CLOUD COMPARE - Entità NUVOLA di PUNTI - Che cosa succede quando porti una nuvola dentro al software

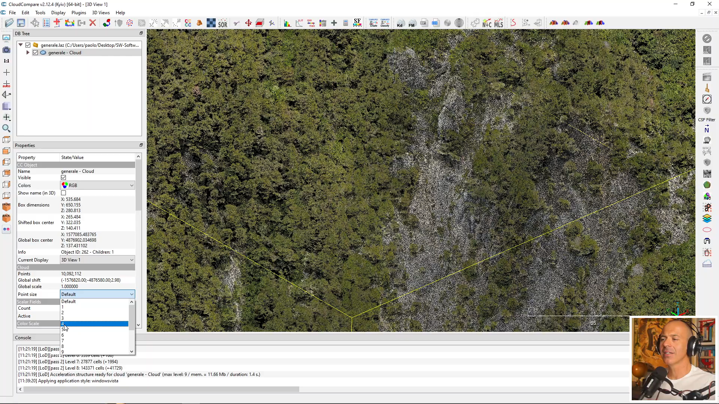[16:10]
ti aumenta la dimensione dei punti della nuvola il
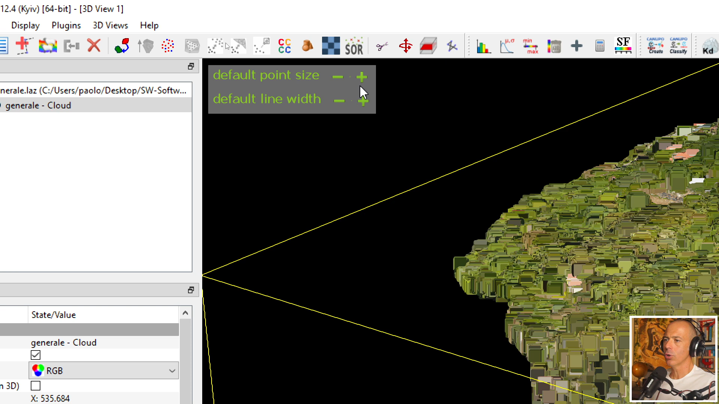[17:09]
compare un box trasparente che ti dice default point sites
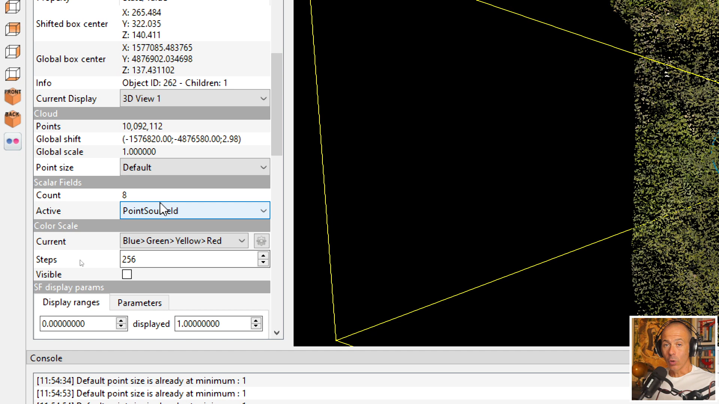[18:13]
non ti parlo in questo video ci sono una serie di settori sono anche piuttosto tanti i settori che riguardano i campi
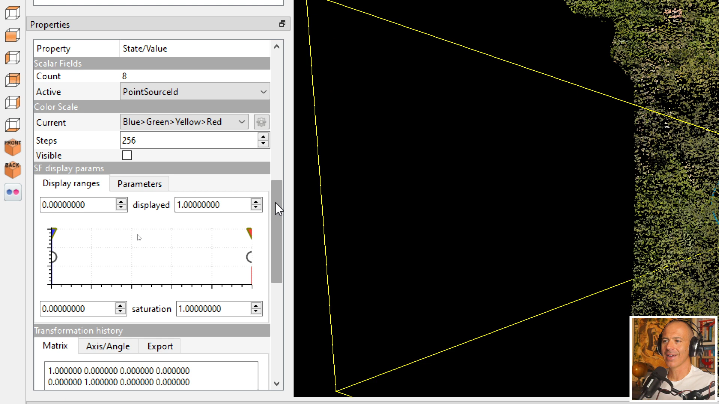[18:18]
scalari dentro la finestra delle proprietà sono tre i settori dei campi scalari il primo ti dice quanti sono i campi scalari ossia quante informazioni ci sono dentro lo zaino di ciascun punto oltre all'informazione di posizione di colore qua ce ne
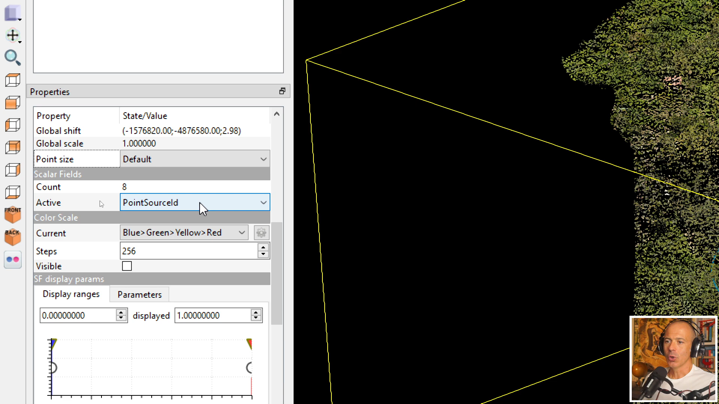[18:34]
sono otto qui c'è la lista dei campi scalari che sono associati a ciascun punto di questa nuvola di punti quindi l'id del dato sorgente è quello che ti ho fatto vedere precedentemente punto rosso punto blu a seconda di nuvola fotogrammetrica o nuvola da leader angolo
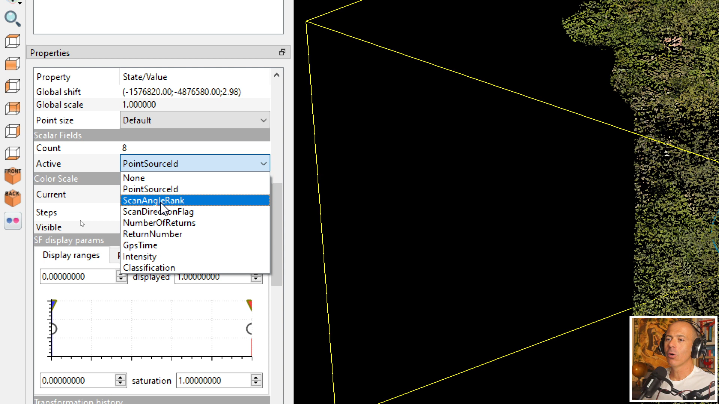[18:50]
di scansione numero di ritorni gps time intensity sono tutte informazioni extra associata a ciascun punto della nuvola qui puoi scegliere
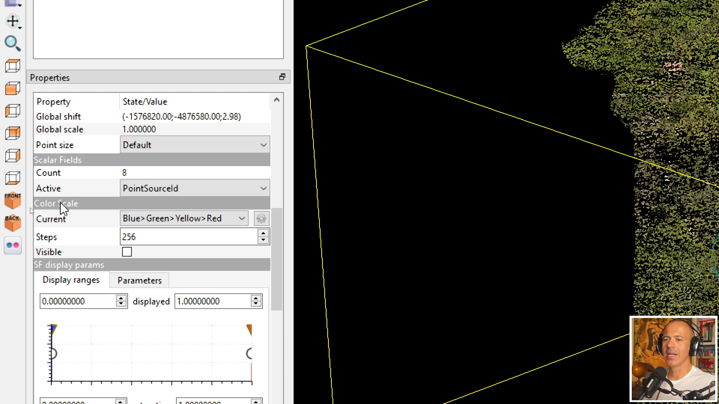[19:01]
nella color scale puoi scegliere la colorazione associata a ciascun campo scalare perché è un dato che puoi modificare a piacimento se la colorazione rgb cioè la colorazione dell'elemento nel mondo reale rappresentativo del mondo reale è in effetti evidentemente collegata a quel punto nel mondo reale i
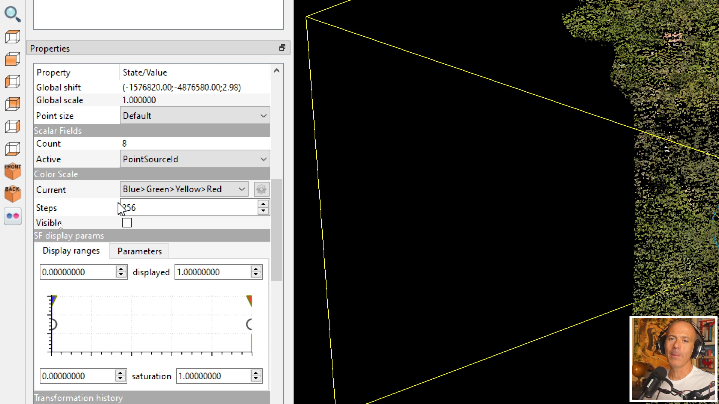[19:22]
campi scalari nella loro colorazione te li puoi gestire un po come ti pare e poi qua c'è un
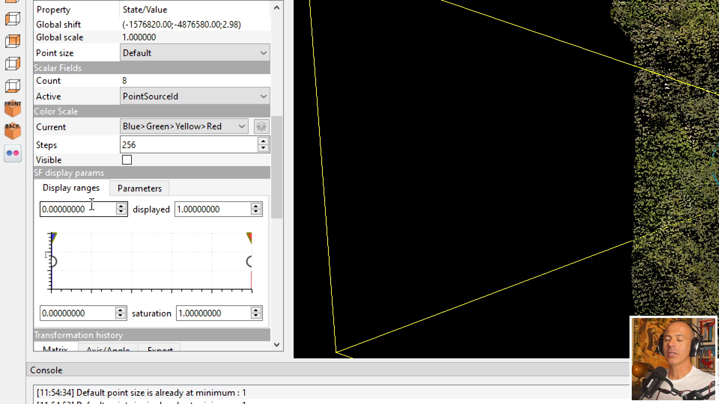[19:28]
altro settore scalar field display parameters che è un settore molto potente per
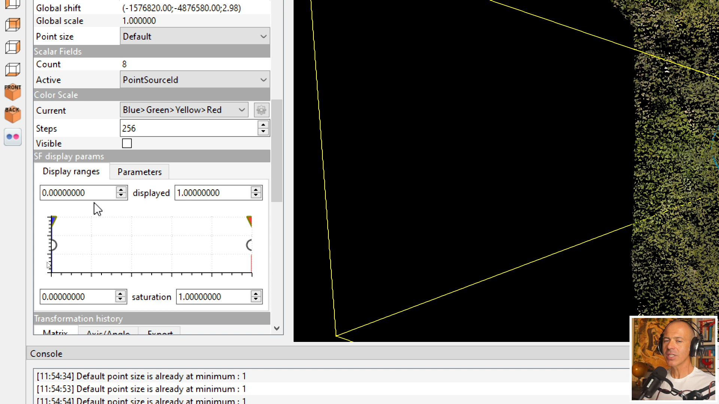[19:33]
gestire l'informazione dei campi scalari in termini di filtro ma mi fermo qua perché altrimenti le cose si complicano l'ultima informazione che trovi qui in basso nella finestra delle proprietà
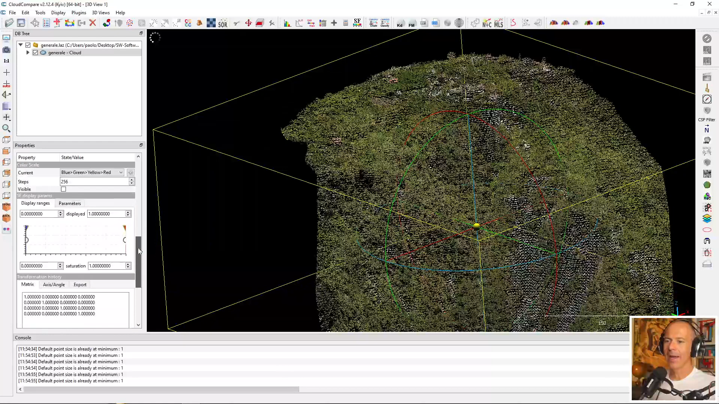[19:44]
è la matrice di trasformazione in realtà non l'ultima la penultima perché poi qua ci sono i metadati
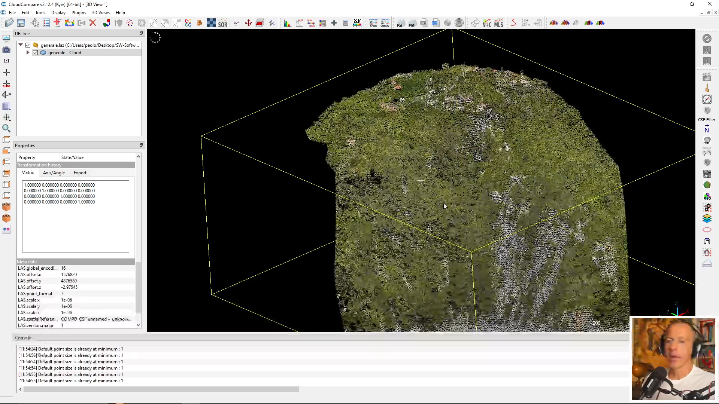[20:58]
la nuvola di punti dentro software al momento in cui la vai a interrogare per cui la matrice di trasformazione tiene traccia di tutti gli spostamenti incrementali a partire dal momento in cui occupa la posizione di tempo zero in questa fase in questo momento la matrice di trasformazione è una matrice di trasformazione che ha elementi unitari sulla diagonale una matrice 4 per 4 ed è così suddivisa le prime tre righe le prime tre colonne quindi gli elementi